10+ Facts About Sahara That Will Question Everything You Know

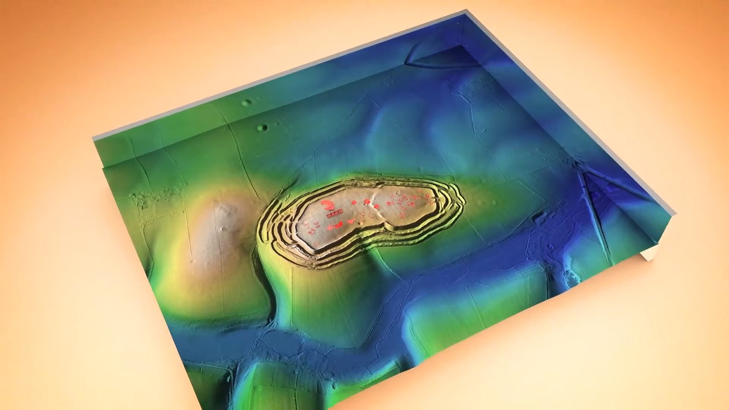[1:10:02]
All those structures and buildings they saw over there stretch across about 650 square miles.
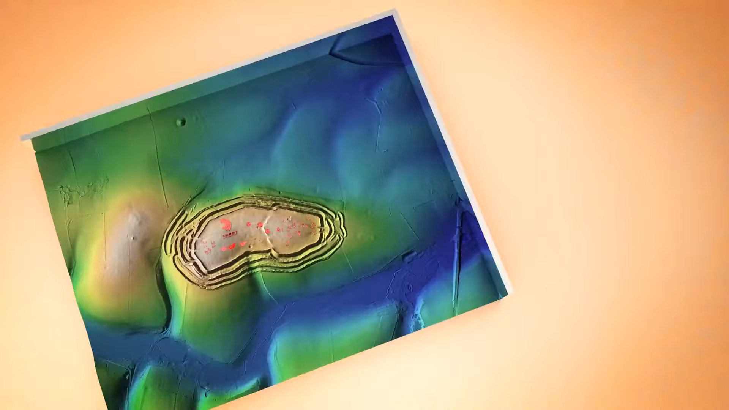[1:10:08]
And these spots were supposedly occupied thousands of years ago.
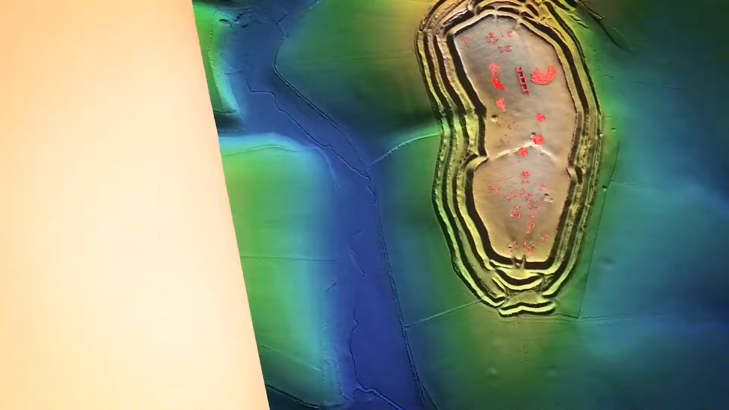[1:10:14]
It seems all these structures were pretty densely packed, so people lived close to each other.
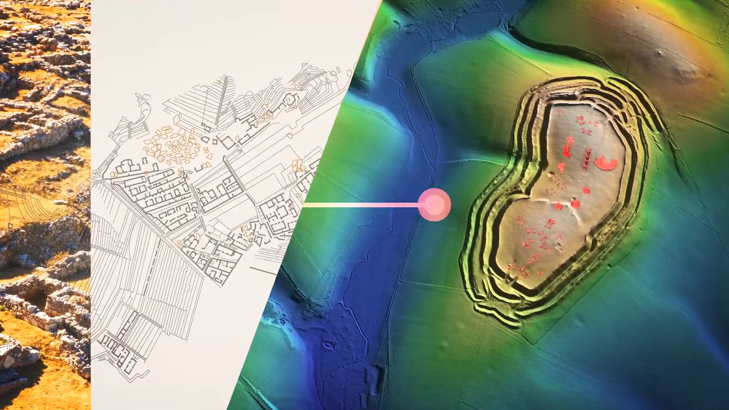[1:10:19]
They had at least 417 ancient villages, towns, and cities where they could identify boundaries.